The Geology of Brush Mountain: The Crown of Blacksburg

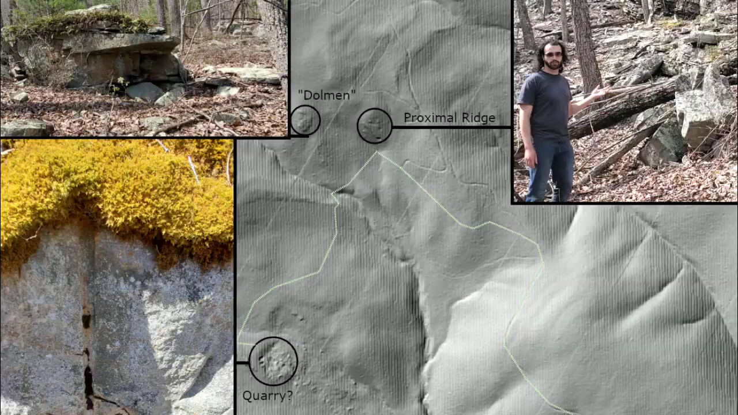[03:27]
Southwest of the ridge is an unnatural looking LiDAR disturbance. Let's take a closer look.